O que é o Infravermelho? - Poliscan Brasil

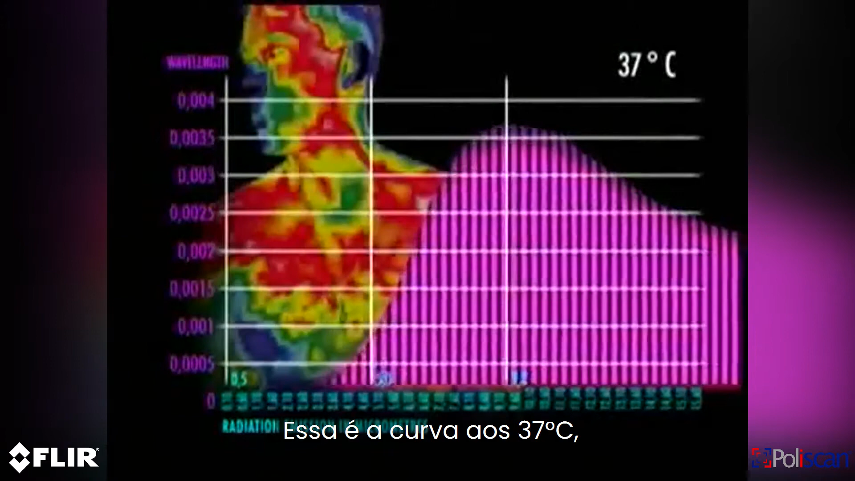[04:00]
the normal body temperature of a human being maximum radiation is emitted at about 9.3 micrometers and we can only see this radiation with an infrared camera
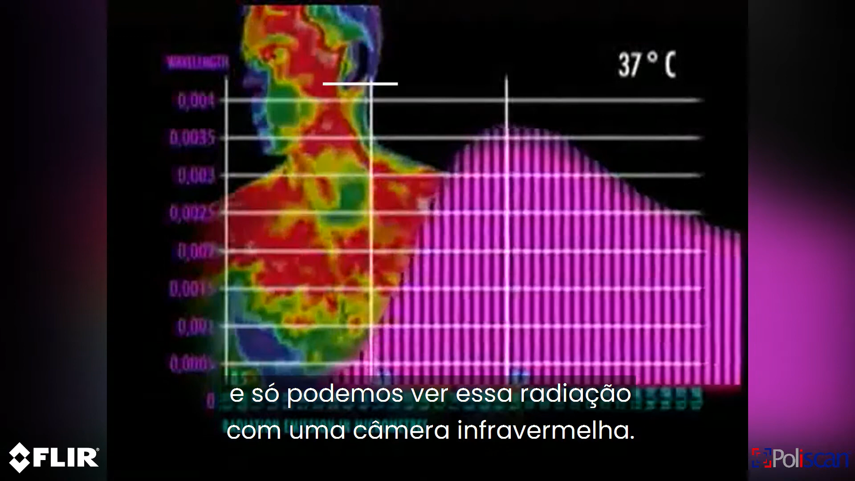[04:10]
if the temperature rises to let's say 300 degrees Celsius the
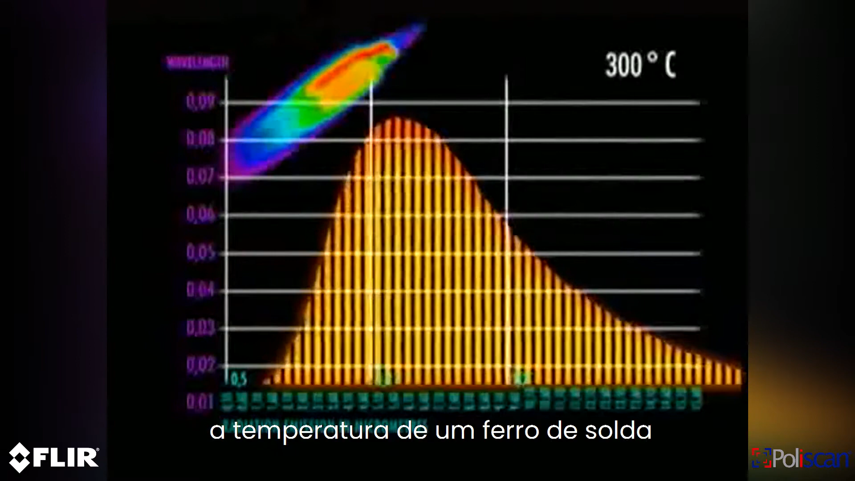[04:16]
temperature of a soldering iron the peak of radiation moves to about 5.0 micrometers
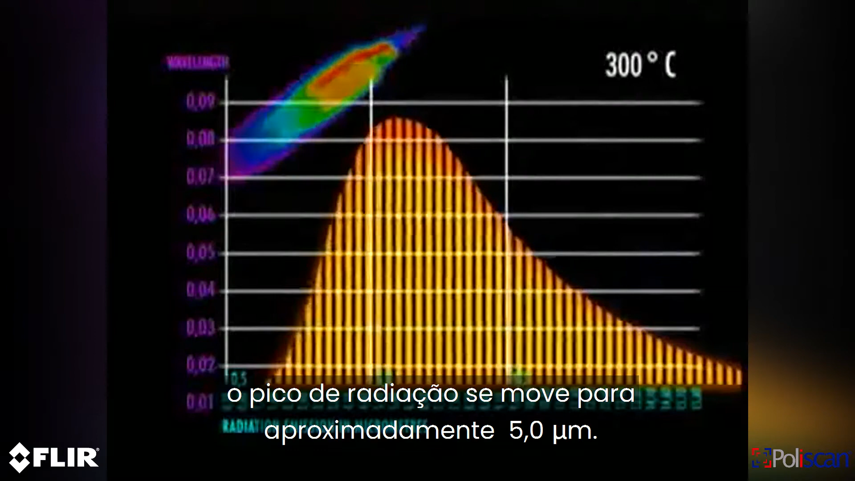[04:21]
we still need an infrared camera to see this suppose the temperature
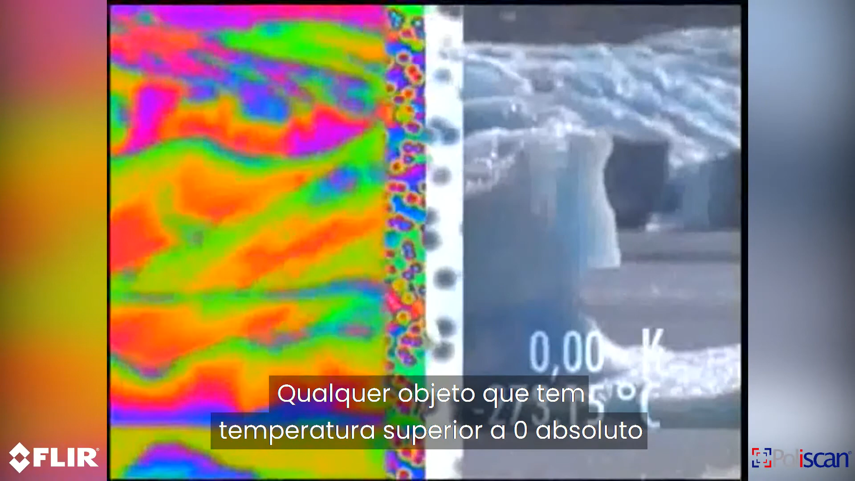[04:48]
zero emits radiation in the infrared region even objects that we think of as
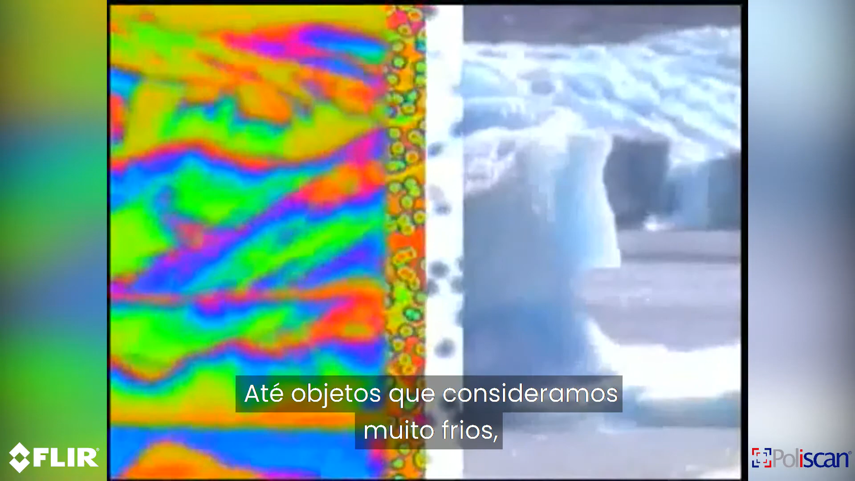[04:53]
being very cold such as ice cubes emit infrared radiation we
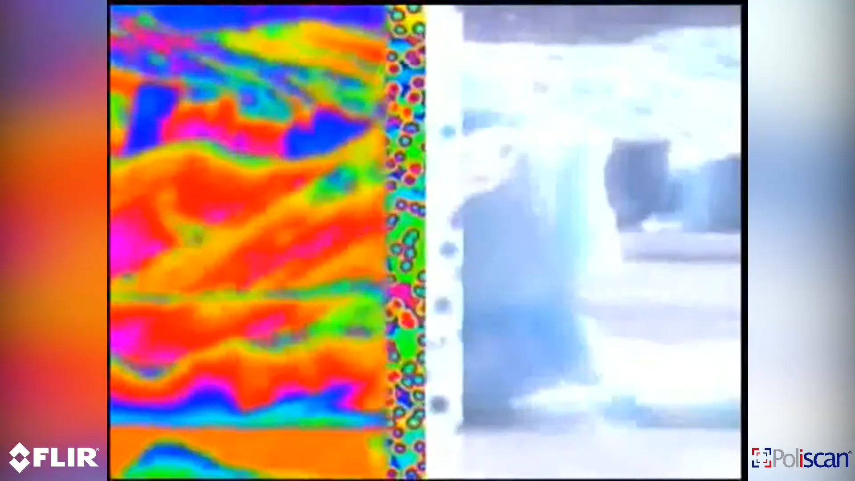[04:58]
experience infrared radiation every day the heat we feel from sunlight a fire or a radiator
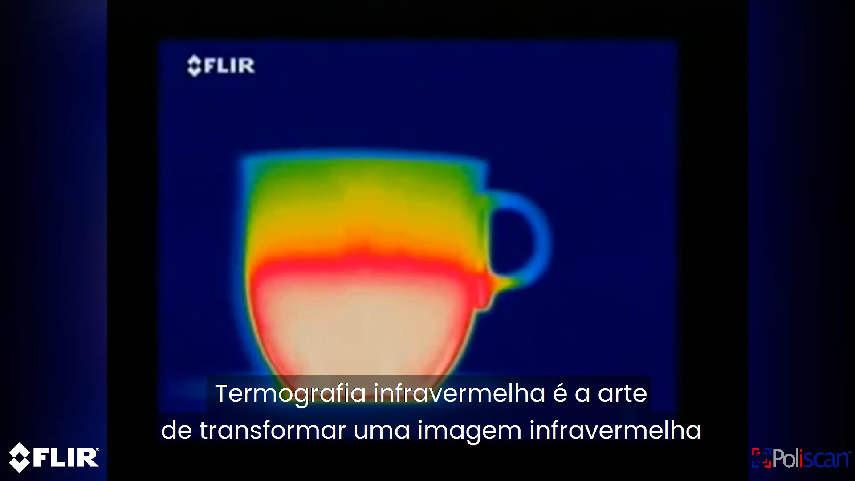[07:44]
is the art of transforming an infrared image into a radiometric one which allows temperature values to be read from the image
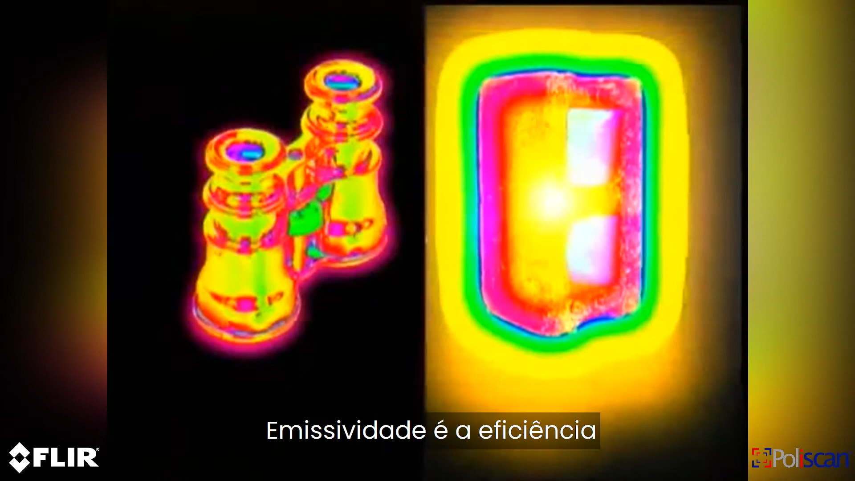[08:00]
is the efficiency with which an object emits infrared radiation
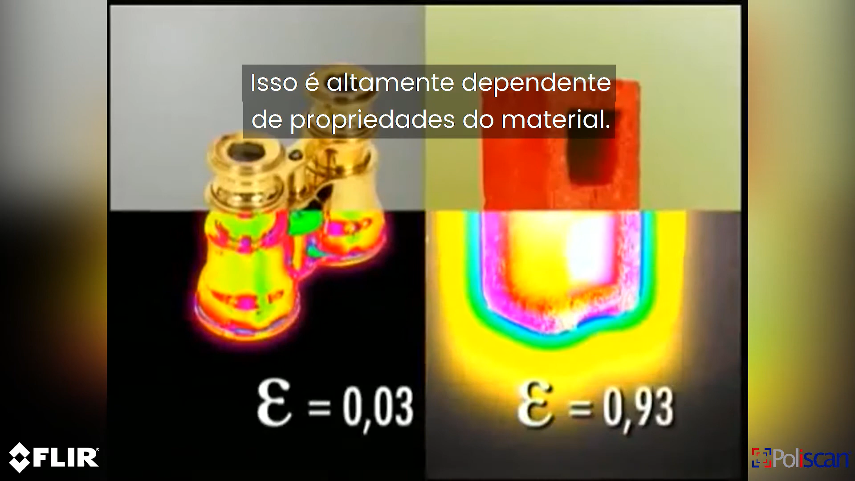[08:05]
this is highly dependent on material properties it is important that you set the camera to the correct emissivity
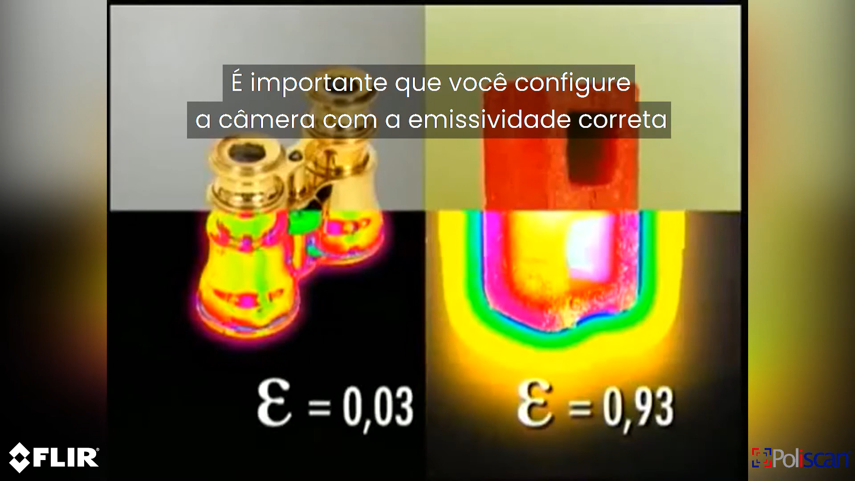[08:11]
or you will measure the wrong temperatures if we look at a man and bring the emissivity down
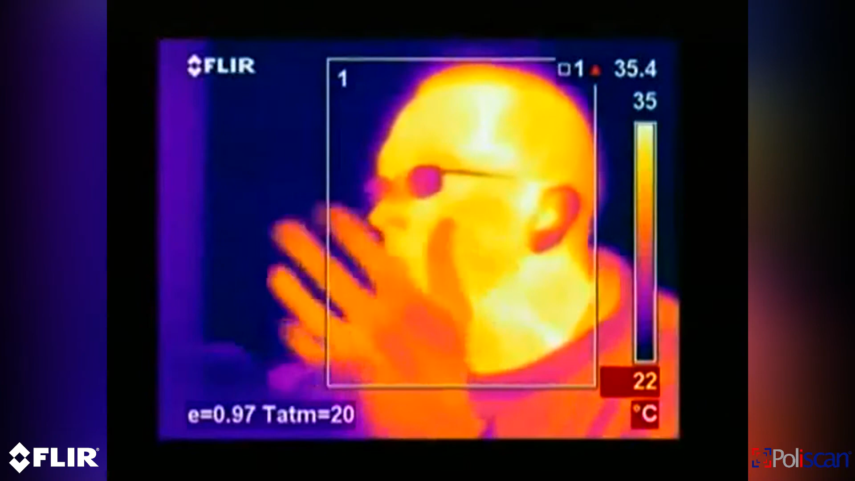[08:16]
On screen: scale top 35°C, scale bottom 22°C
the temperatures we measure will rise drastically
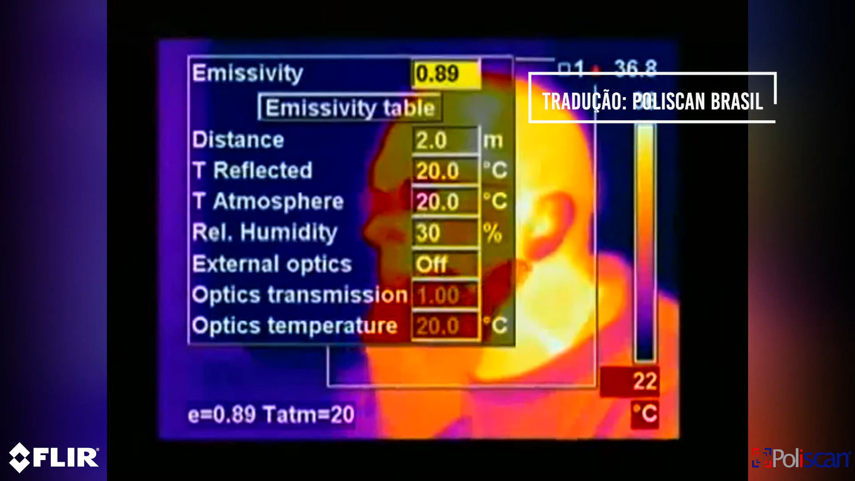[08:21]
On screen: scale bottom 22°C
not only is this true for human beings but it is true for other materials too
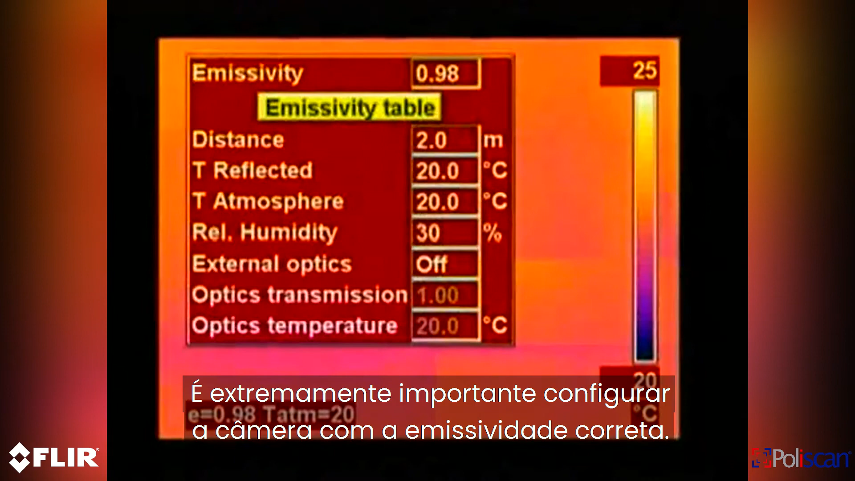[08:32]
FLIR systems infrared cameras have predefined emissivity settings for lots of materials and the rest can be found in an emissivity table